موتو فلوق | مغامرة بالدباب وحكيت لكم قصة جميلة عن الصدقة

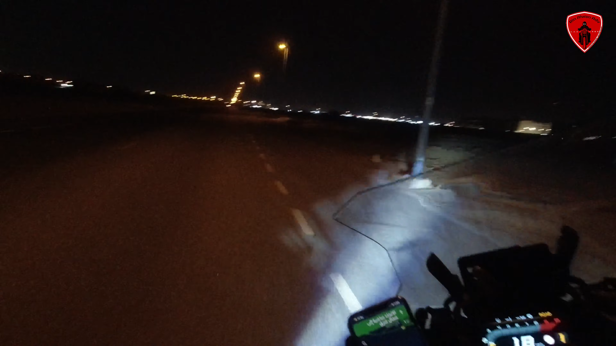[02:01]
إن شاء الله بعقومة حركين من طرقين إن شاء الله عندي الشباب طبعا يا جماعة وصلت منطقة ورسان أو منطقة وين أماكن تحلية المياه
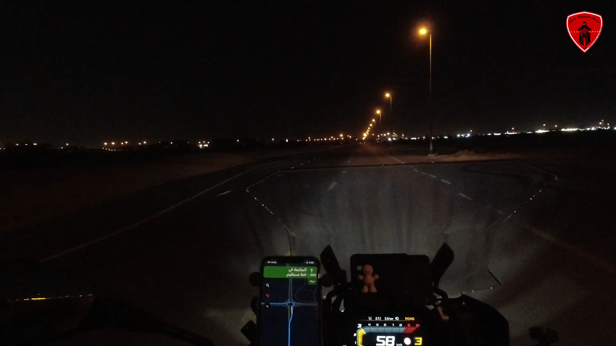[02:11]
منطقة ورسان هذه المشالية الضخمة إن شاء الله موجودة في إيمان الدبي مبروكة هناك منطقة ورسان وين الله يسلمكم المشاتل موجودة هناك ييتنا وعينت من الله خير وصلت المغرب هنا أغراضنا موجودة هناك وهذا البطل شداد وهذا كوكب الزهرة ها هذا هنا كوكب الزهرة مادر المشتري مادر المريخ موجودة على بركة الله منطلقين إن شاء الله تشايك في سياير وراء ولو ما فيه